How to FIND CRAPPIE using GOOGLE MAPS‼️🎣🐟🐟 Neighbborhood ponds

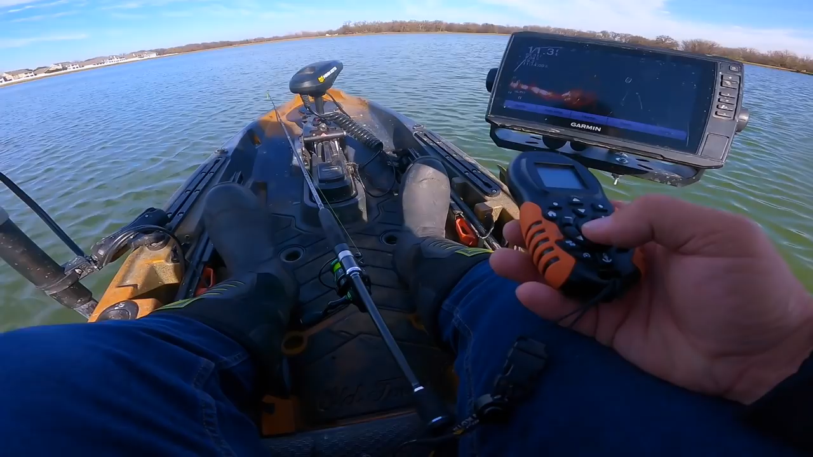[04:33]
that my friend is what you're looking for right there i don't even know what that is whatever it is there's crappie in this lake it ought to be on that oh man don't tell me they're finicky on jigs i got a bite okay that's what we're looking for a bite we start we start with a bite